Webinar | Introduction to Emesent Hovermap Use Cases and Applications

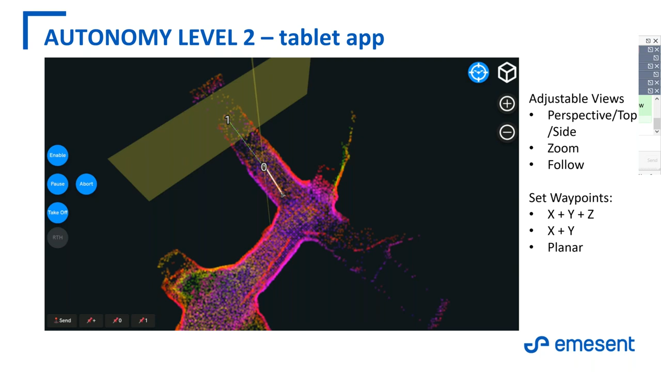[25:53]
showing the fail point, and also there's a couple of different waypoints that have been set there for it to achieve. So with that information, we just want to step into, I guess, one of the things we see is that, you know, there are several use cases for Hovermap. And since it's been released into industry, the number of those applications is continuing to grow. Our focus is on developing the use cases where we see the highest applications across the industry itself,
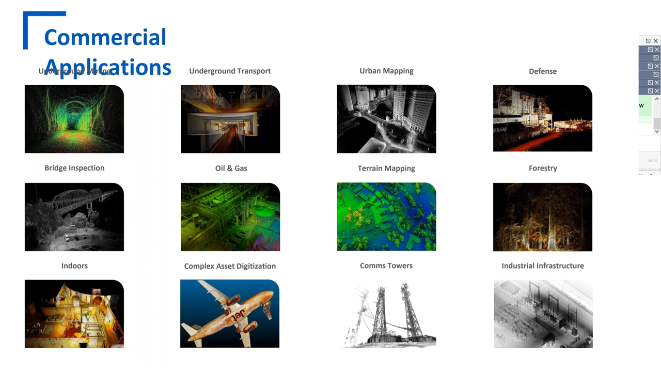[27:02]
And of course, as we said before, underground mining was the initiated the core application of the drone Hovermap. Some of the other areas that step into it is survey inspection,
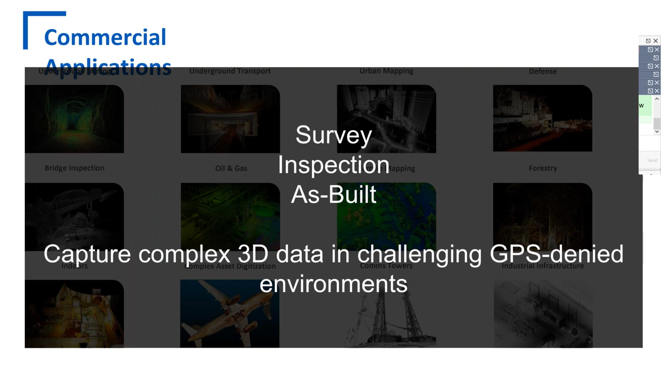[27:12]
delivering as-built, complex 3D data intelligence, GPS to known environments. So an underground mining.
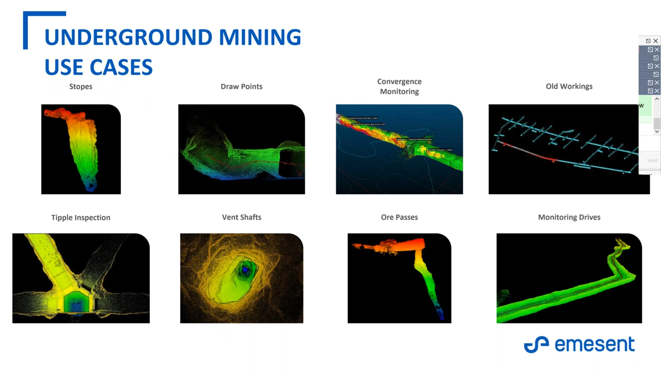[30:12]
Draw points and monitoring drives also, the occasional tipple inspection Old workings are a challenge for us because, they're challenging in the first place because they're hard to get into and you don't know what's there. But that's where this next level of autonomy comes in, and that self-exploration type of feature where it can map that environment without the person being able to see it.
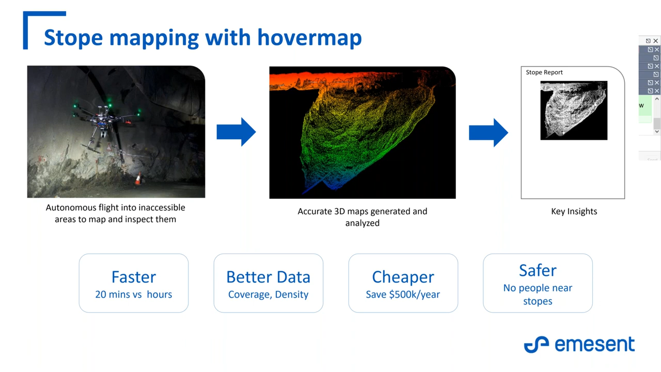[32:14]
the decisions that are made based on that data. And safer. I mean, we don't have to be right up on the bund. We can be further back and let the drone go in and do the higher risk work.
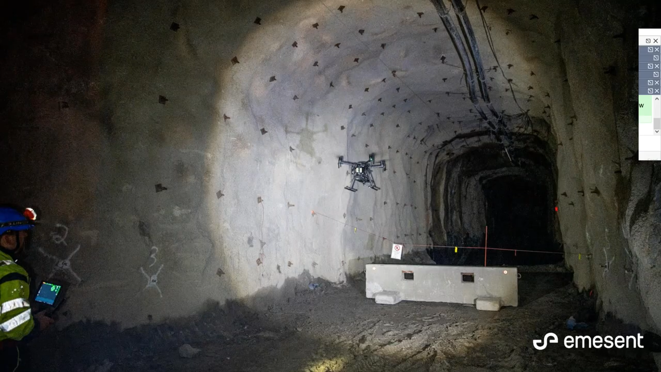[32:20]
So this is just a simple image of the Hovermap on DJI M210 flying into a stope,
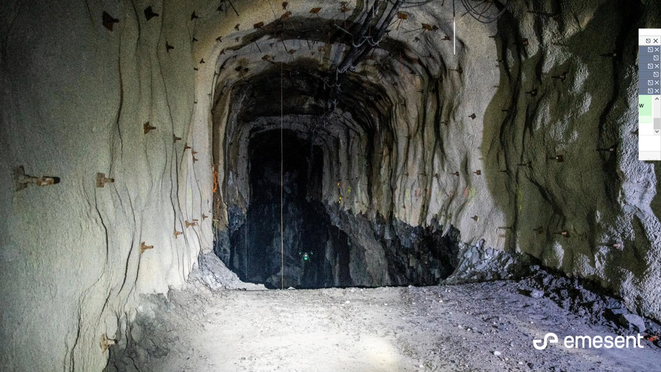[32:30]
and you can see it descending in this image here. And this is the resultant point cloud. So you can see we didn't have to go in on all three levels on this 90 meters vertical stope. We only flew in from the top, but because we were able to fly all the way down towards the bottom,
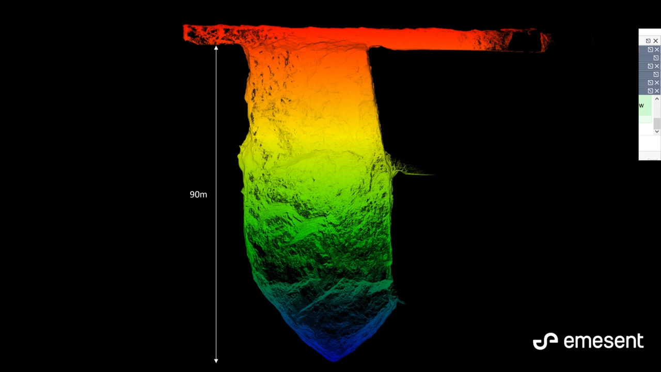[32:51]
we could capture the entire stope in one from one access point instead of having to go to all three levels. Generally speaking, the resolution that we have
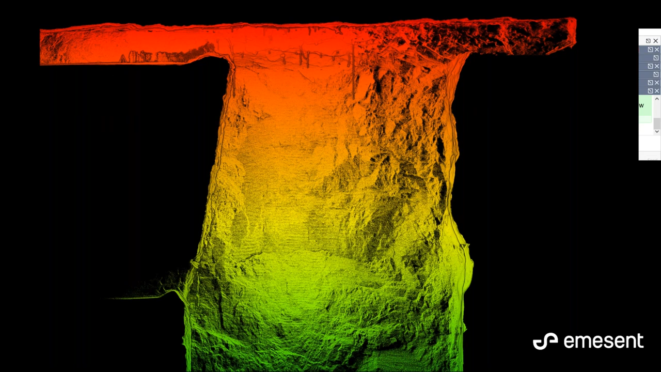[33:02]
is higher resolution than what people are accustomed to. So in this case, we can always downsample that. But when we do have that higher resolution, then other people that have other questions can get involved. So, for example, the geotechs can become interested because we can see the brake lines and faults and hangups and overbreaks and underbreaks and other features in the geology. So for a normal mind modeling, we can downsample the data, but for other questions,
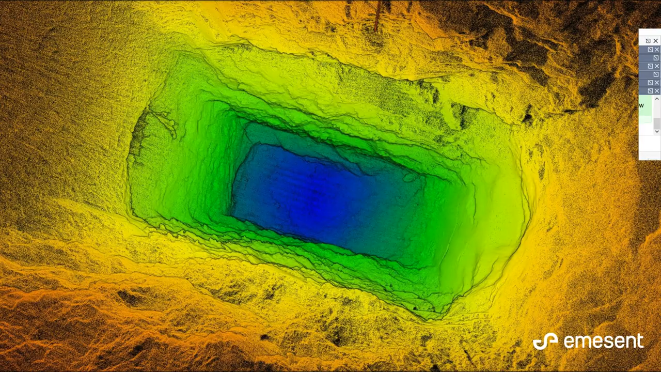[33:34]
we can start to begin to ask some new and interesting questions that can add value to what Hovermap is doing. So this is a quote from our close colleagues in Canada.
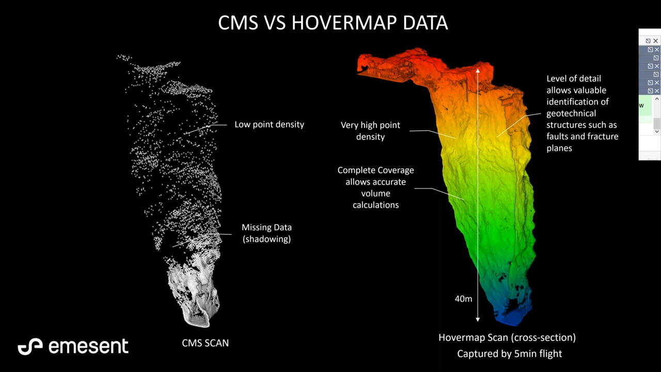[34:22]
There's still the general outline, and that's been acceptable for the last 20 years. There's nothing wrong with that. However, now 20 years later, we have new technology, and you can see the difference. We have that high point cloud resolution throughout the entire stope. So that makes it a far more accurate measurement of the cavity. In this case, that little line that you can see in there is actually the flight path that was taken by the aircraft. And that's often useful in understanding where we were able to penetrate into and maybe why we were able to get good images in some parts, but shadows in others. And then we can use that to better plan for subsequent flights.
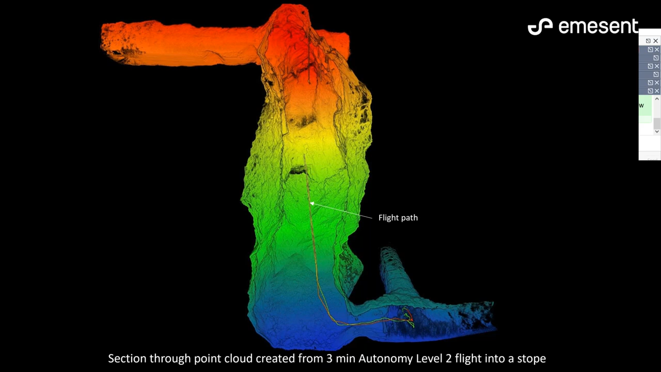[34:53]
In this case, this is a level 2 flight, and you can see it was beyond visual line of sight for the operators down at the bottom.
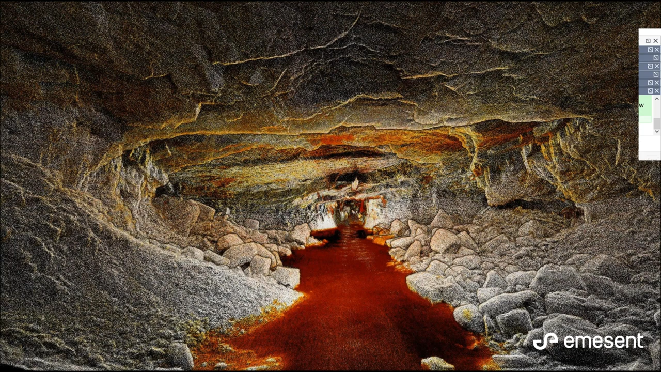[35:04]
This is a These are some high resolution imagery showing some of the geotechnical features of these cavities. Previously, this kind of resolution was not achievable.
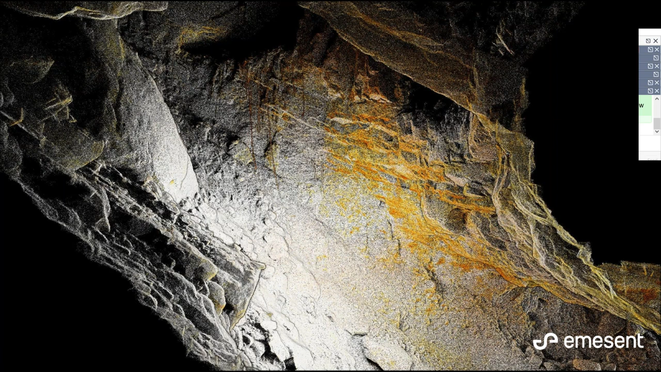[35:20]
So this is a beyond line of sight flight. This is a very large open stope, probably 50 or 60 meters from floor to ceiling. If you just go back one, Peter.
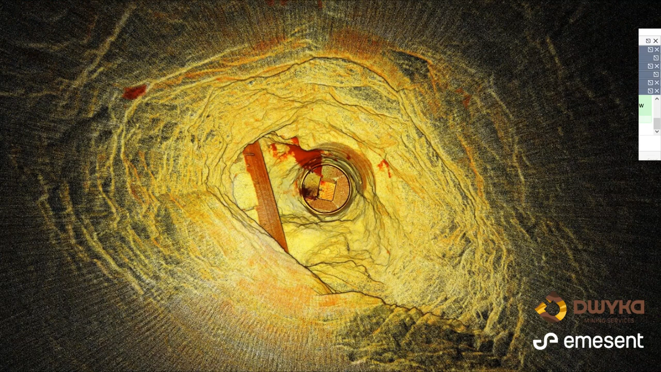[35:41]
Thank you. You can see again the flight line and how it was able to fly around and autonomously navigate that space. We can actually still pick up all the from the blast. There's all the wires and cables and things that were used for support. They're now hanging down, and the drone can see those. Our Hovermap can see those as well and navigate around them safely, and then return back into the drive. Okay, thanks, Peter.